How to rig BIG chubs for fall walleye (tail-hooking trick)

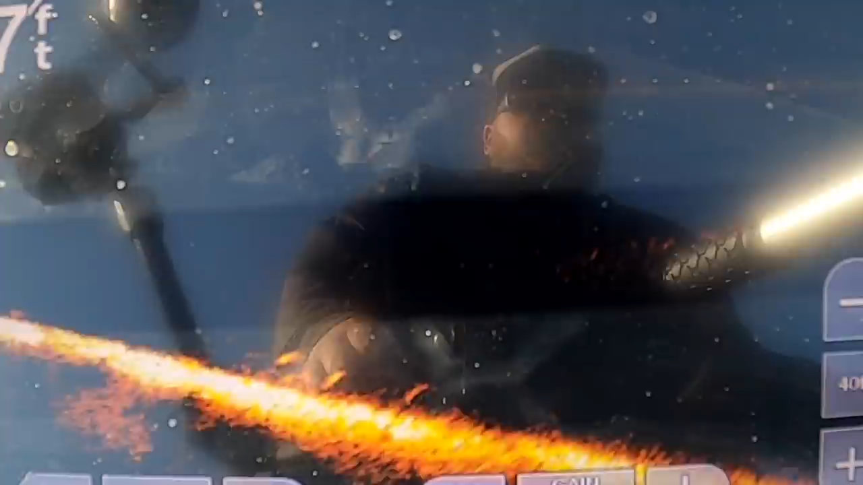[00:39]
And I was graphing tons of fish, seeing them on electronics.
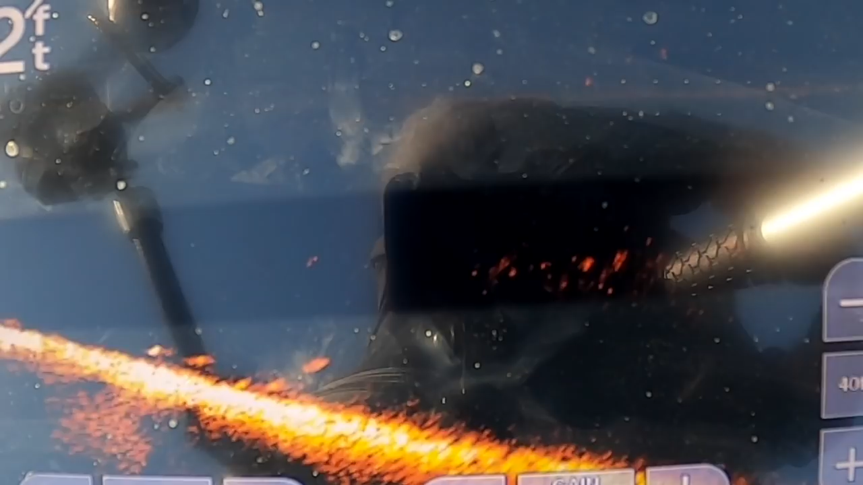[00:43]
At one point on LiveScope, I dropped the chub down and had like 5 walleyes there and they would not touch it.
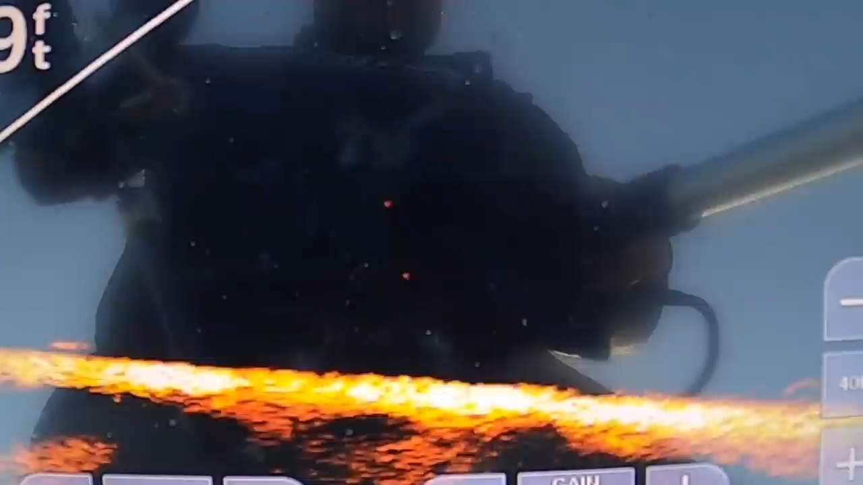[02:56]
and you can see that minnow literally swimming with the hook in its tail trying to get away, and it's 2 feet, 3 feet off bottom,